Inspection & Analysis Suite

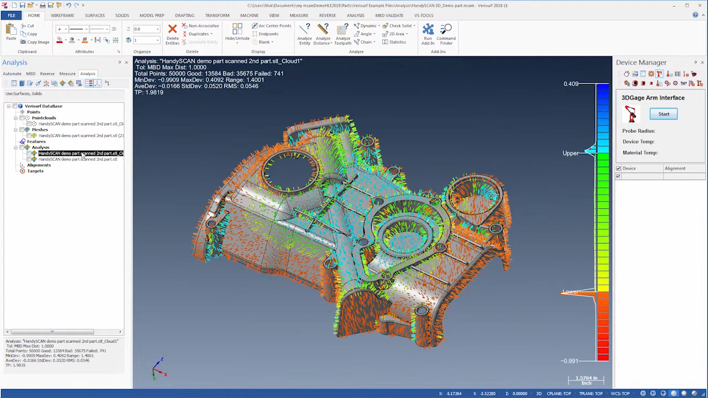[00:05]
Verisurf enables surface profile inspection using point clouds and meshes measured with virtually any type of 3D measuring system.
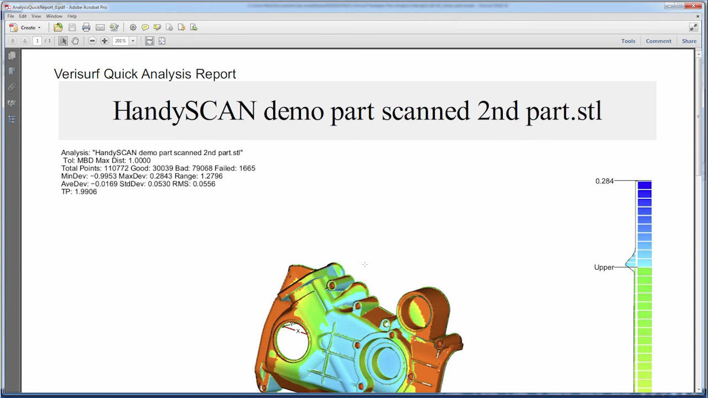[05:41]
To repeat the process for another scan of the part, we simply highlight that mesh and click the Do It button. Inspection with a scanner is an efficient way to quickly measure and analyze complex surfaces,